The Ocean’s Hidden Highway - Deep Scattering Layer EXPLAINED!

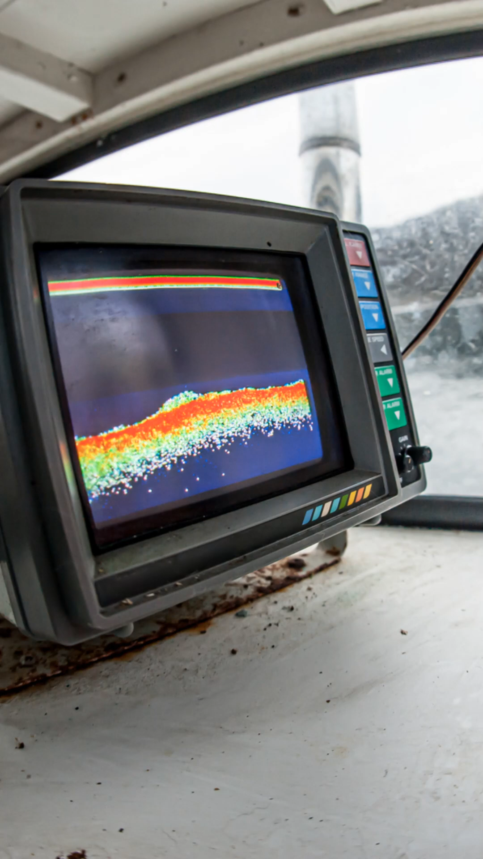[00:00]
Imagine a layer in the ocean so dense sonar thinks it's the seafloor.